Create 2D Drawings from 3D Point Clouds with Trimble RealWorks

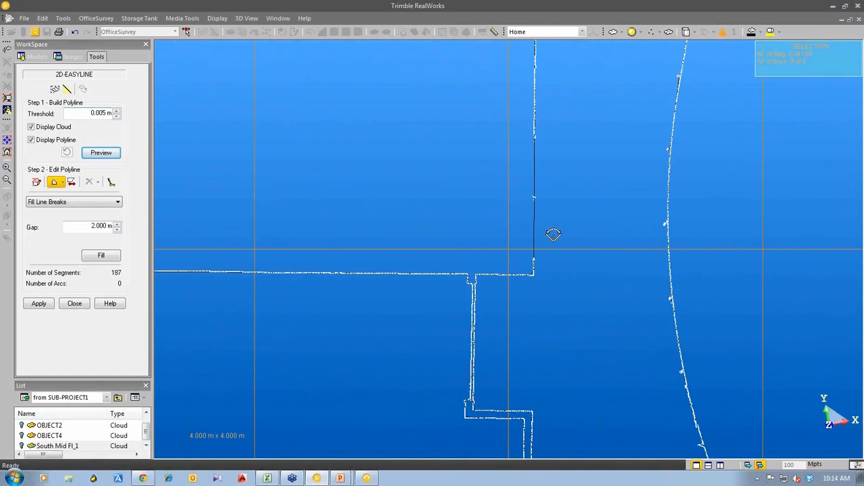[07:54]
What we can do is it's making its best, the software is making its best effort to draw the line through this point cloud. What we do is we can edit that point cloud to make sure that we make some corrections to it.
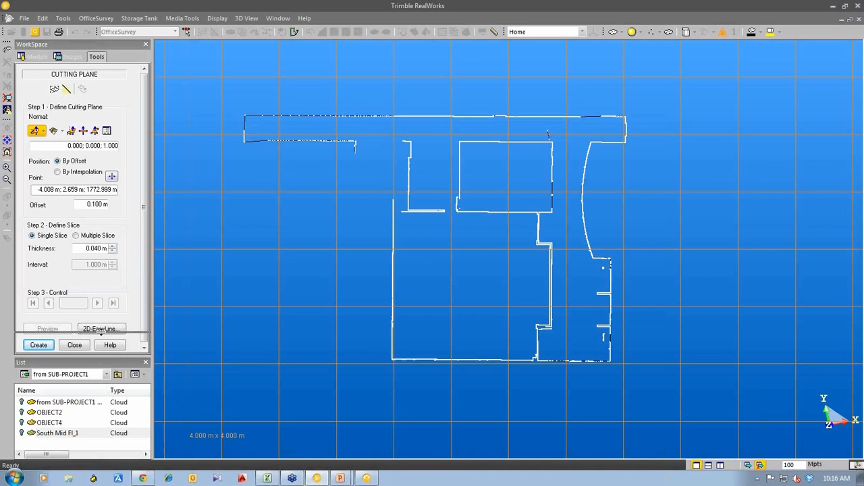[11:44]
Then we're going to use one of our office survey tools called the cutting plane tool. We generate the section at the location that we desire that, desire the cross section to be created.